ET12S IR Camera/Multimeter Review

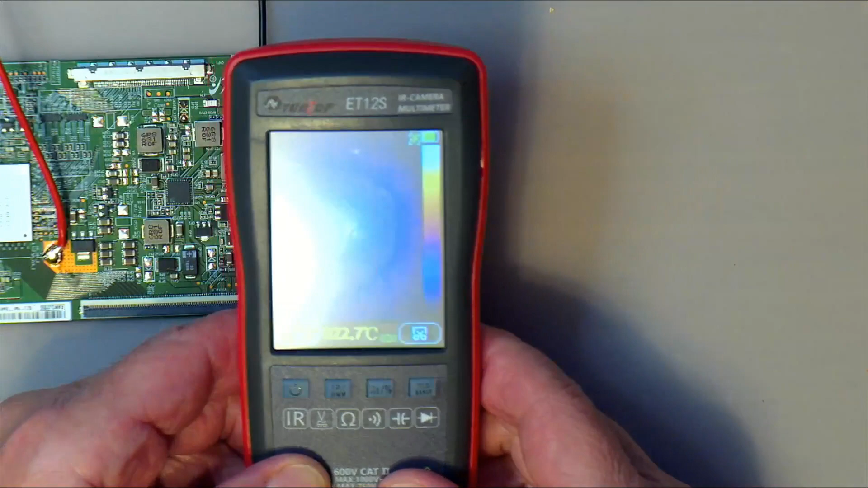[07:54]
Oh, and for the records, this thing is actually faulty. When you go to continuity mode, the beeper doesn't work. So there is a fault in there. And another flaw that it has is that the,
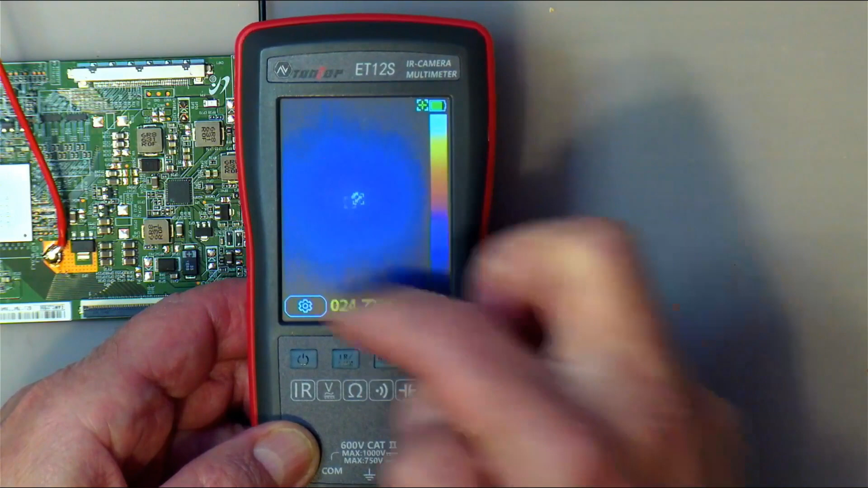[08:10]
when you're in infrared mode, and I don't know if that's unique to this one, or if this all of them have that problem.
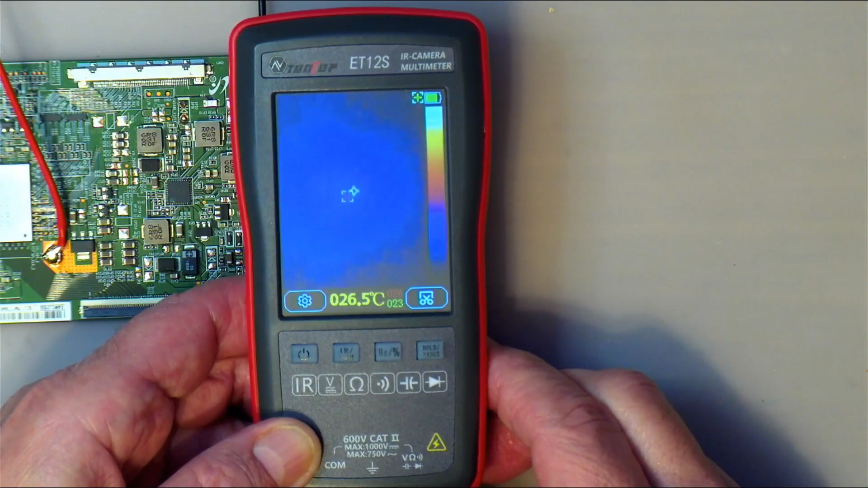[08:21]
When you go to infrared mode, you can actually store these a little, this is a touch screen,
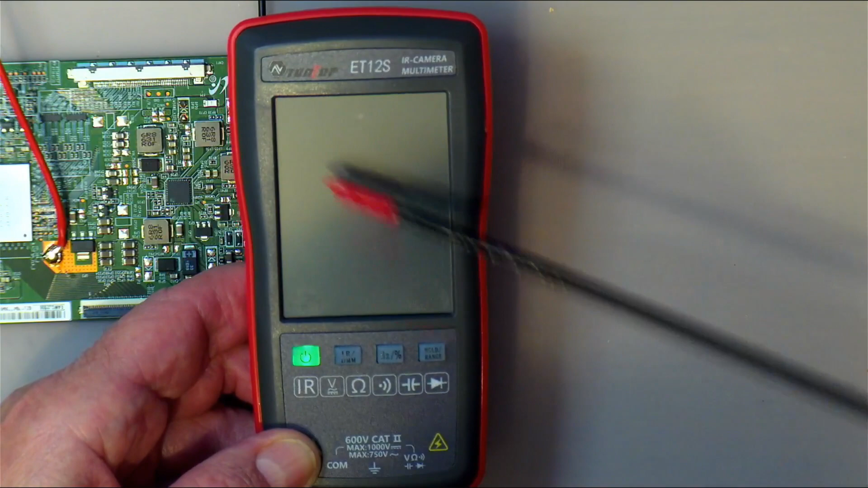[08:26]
and yeah, it keeps on cutting out, which is annoying as well.
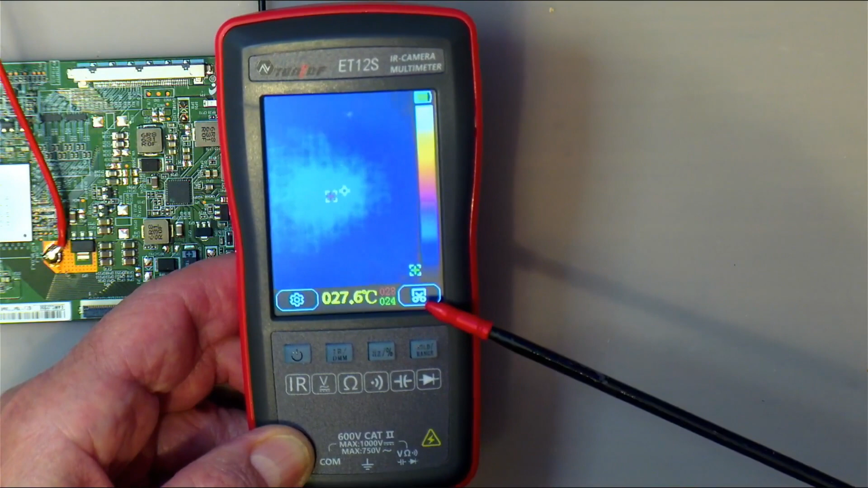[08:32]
On screen: spot 27.6°C
If you push that little section there, it actually saves the image. And the image is corrupted when you are, after it saves it.
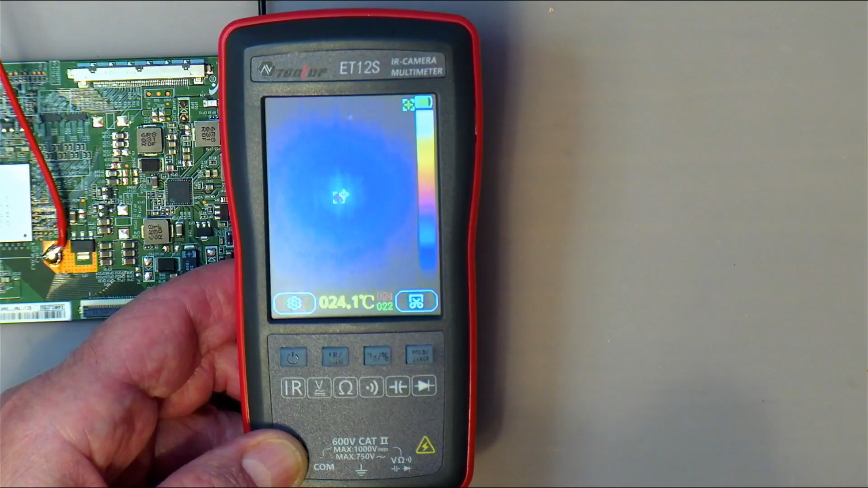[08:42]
On screen: spot 024.1°C
As you can see over here, there are streaks there of missing pixels and the temperature down below and everything, everything is kind of corrupted. And this would require a firmware update, I would think. So that also is not a good thing on this. It seems like they released it a little bit prematurely.
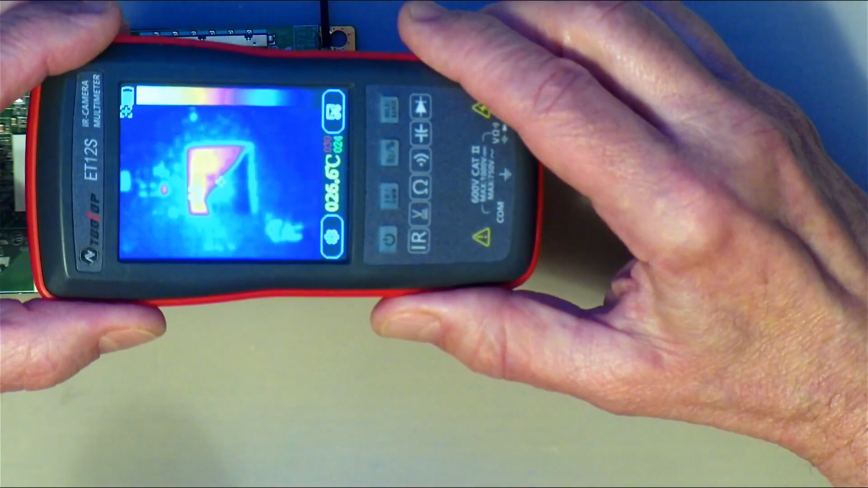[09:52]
but this is common to IR cameras. There is a component here, which is actually this thing over here, that is reflective, and reflections makes it think that there is extra heat there.
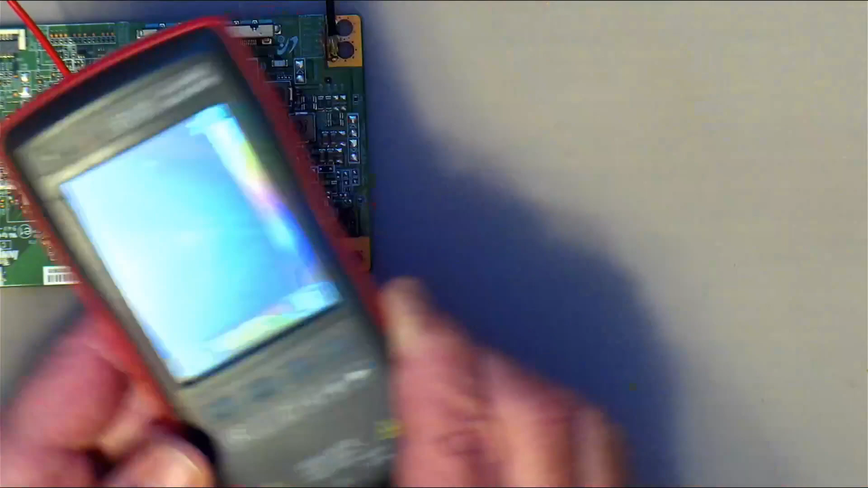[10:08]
And in the setup menu, and I saw one reviewer, the guy said, oh, I don't know what that means.
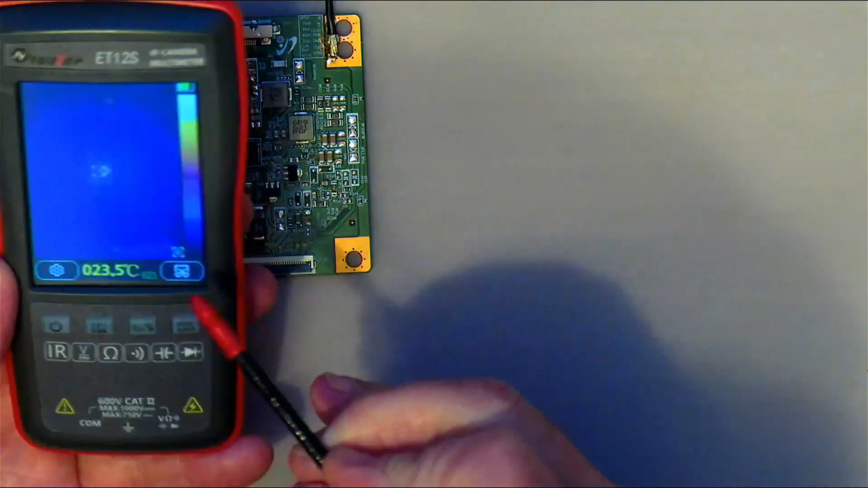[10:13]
On screen: spot 023.5°C
If you go to the setup menu, the IR camera, there is a emissivity value,
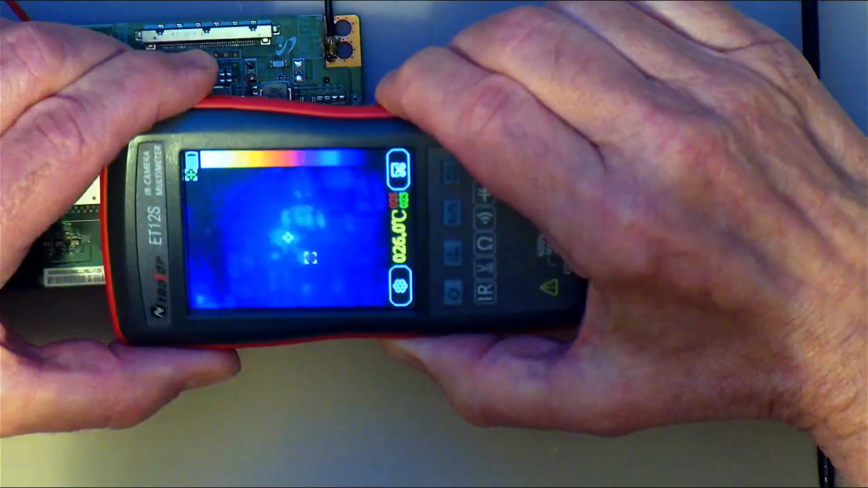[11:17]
On screen: spot 26.0°C
So as you can see, this is the 90 by 120 pixel.
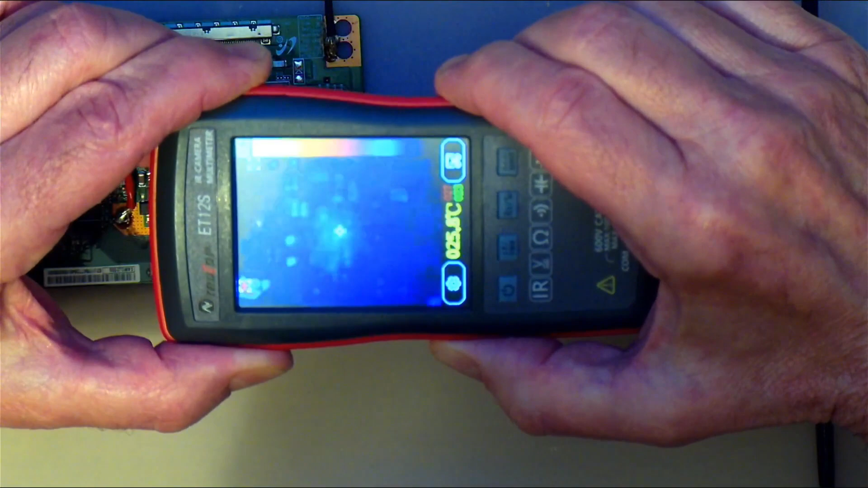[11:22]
You can kind of make out some...
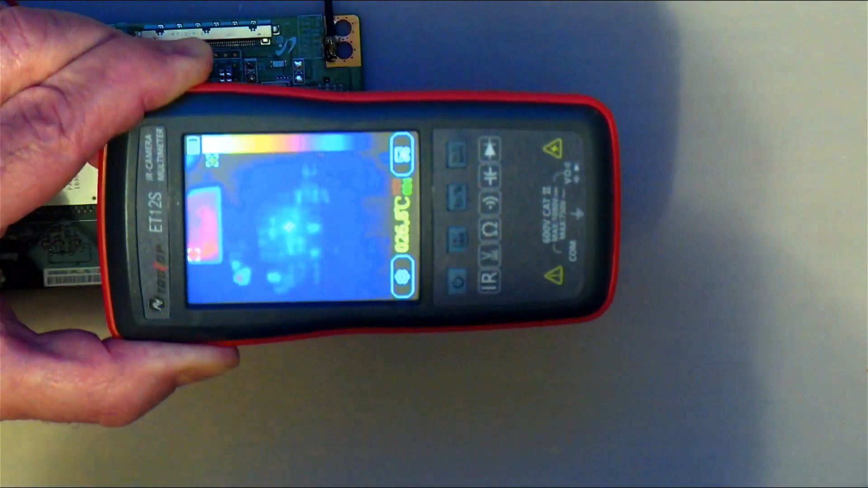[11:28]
If I put the probe underneath, you can kind of see it moving a little bit.
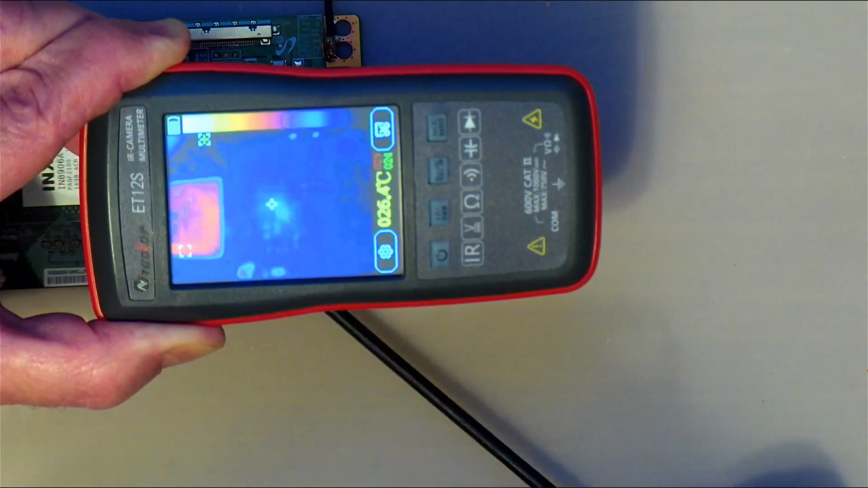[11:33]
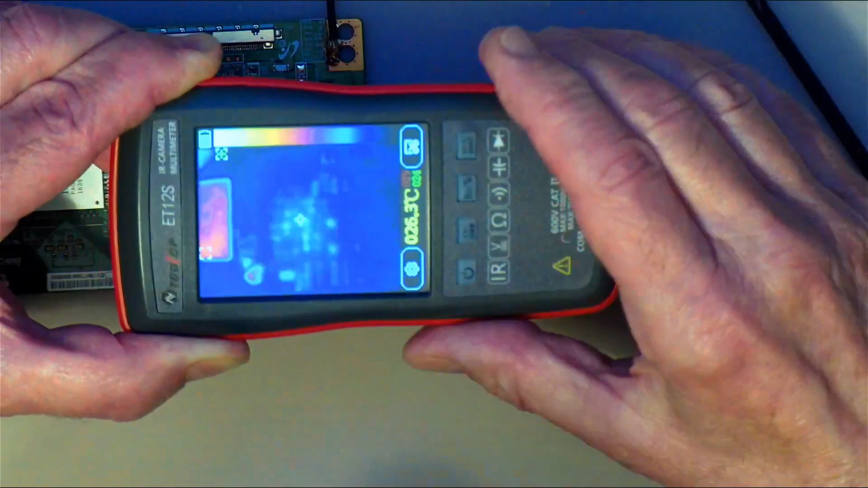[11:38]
And you can kind of see little components there. So let's turn it on.
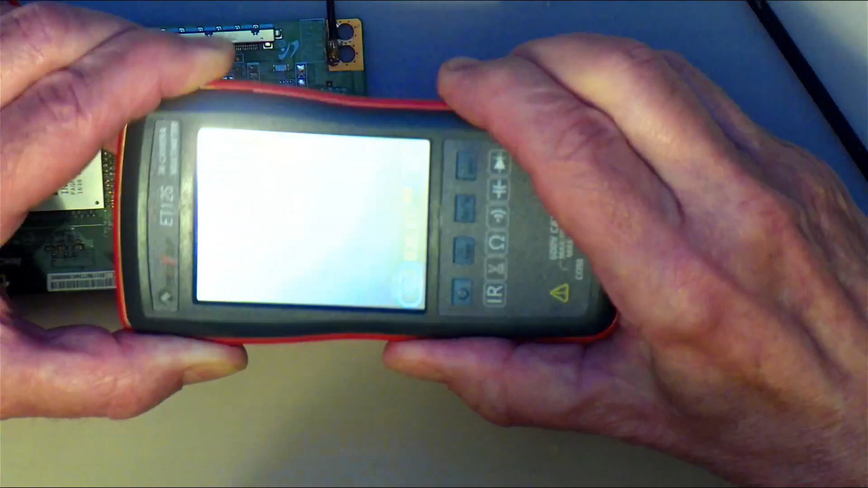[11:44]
We need to be, let's have a look, around about here. Okay, there it goes, you see.
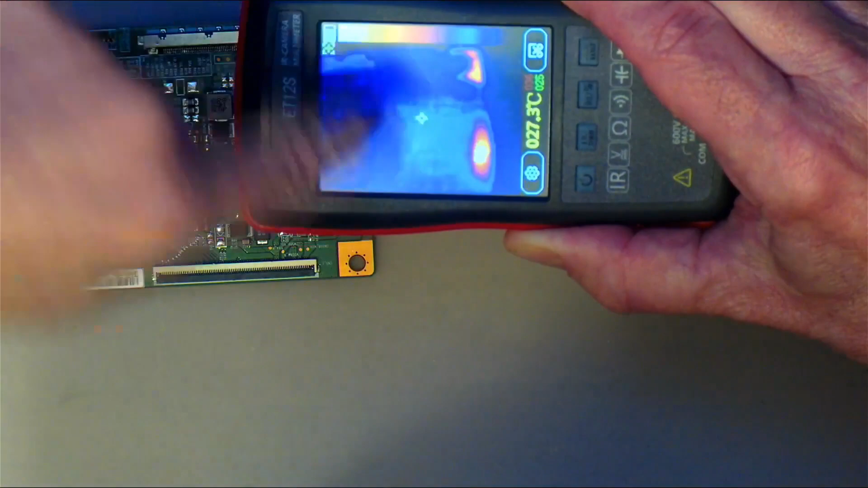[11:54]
On screen: spot 27.3°C
Right there. It's picked it up.
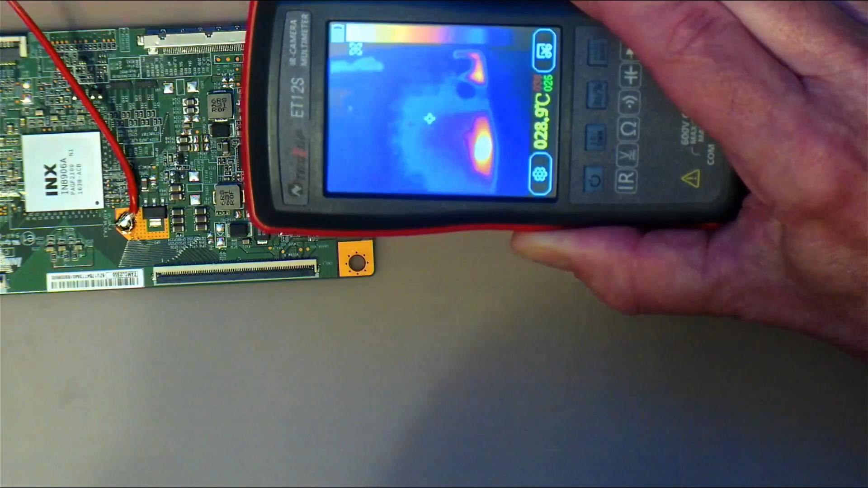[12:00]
On screen: spot 28.9°C
And in a case like this, if you want to know where it is, you would use something like this.
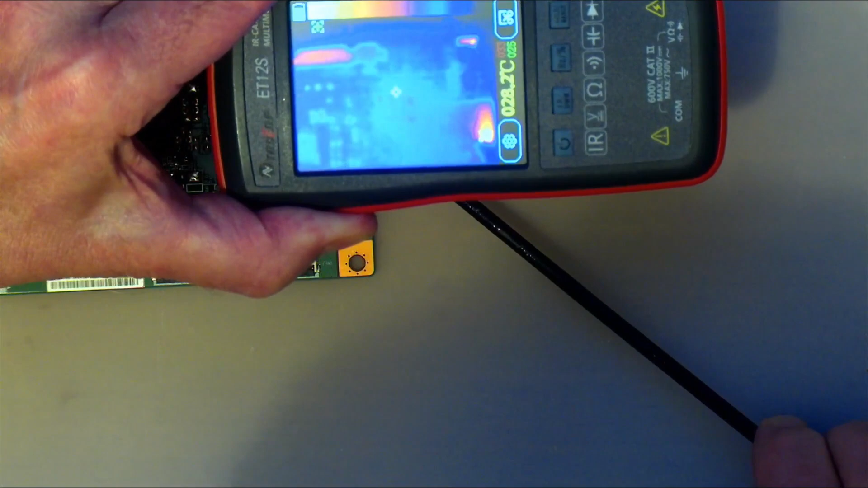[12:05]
You see, you can point at it. And you'll find out that I'm pointing right at the little capacitor that has failed. So I think, you know, you can use it for that.